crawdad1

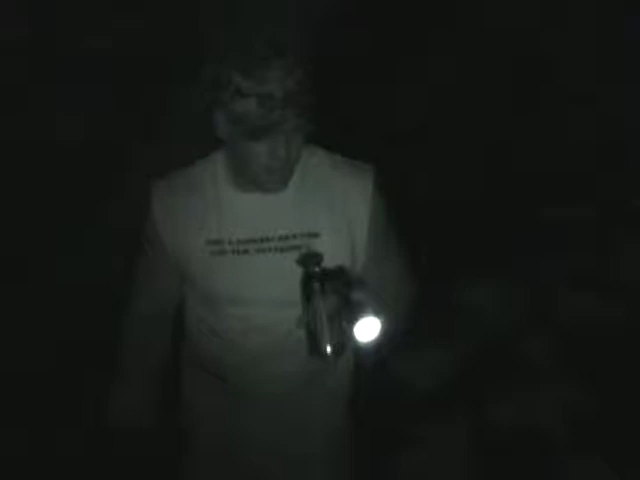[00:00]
What do you got there? Oh a crawdad.
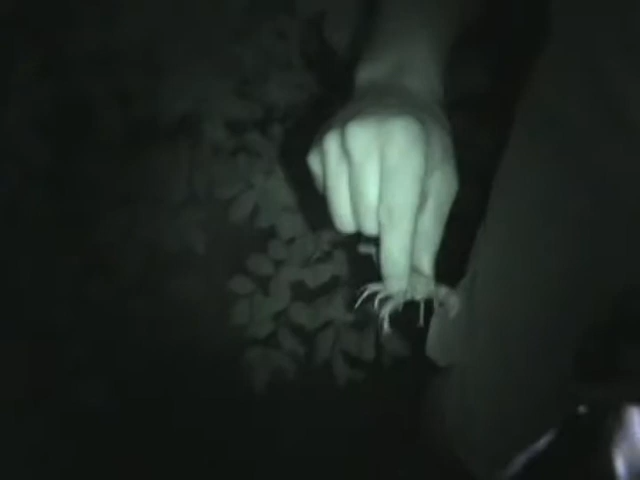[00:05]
Do you want to bite you? Sure. Here we go.